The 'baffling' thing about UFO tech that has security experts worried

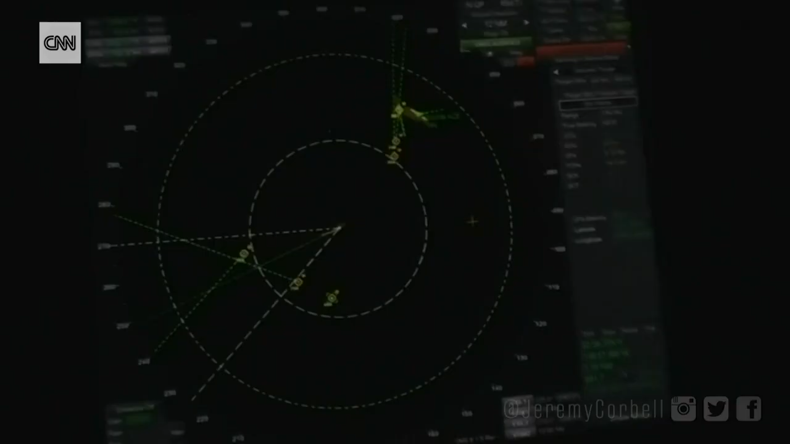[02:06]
I have been releasing footage where UFOs are swarming Navy warships,
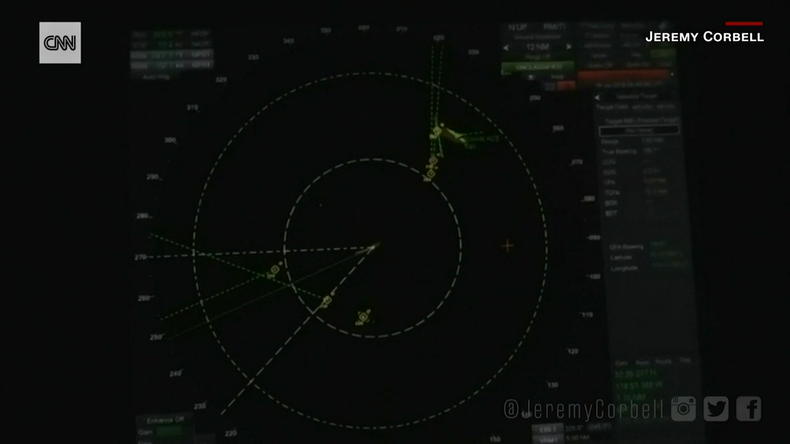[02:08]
which sometime they move in ways